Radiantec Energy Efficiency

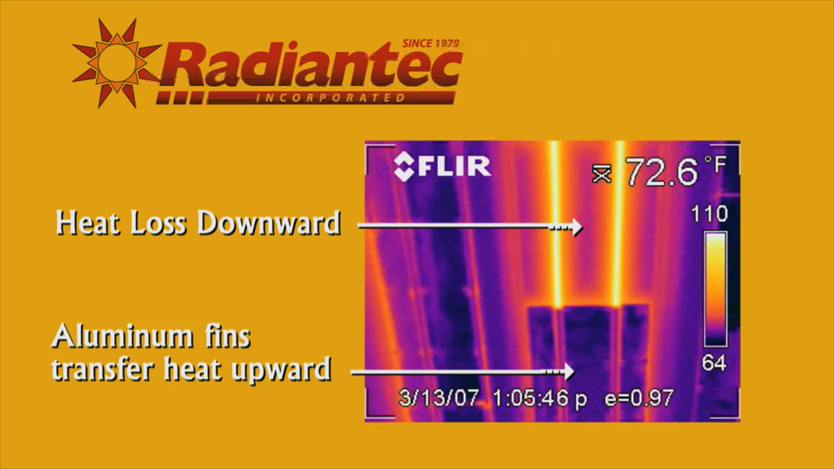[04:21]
On screen: spot 72.6°F
where here, where the fins are in place, the heat is being directed upward toward the floor being heated. I see more and more solar panels everywhere I go. Can solar hot water be incorporated into the system?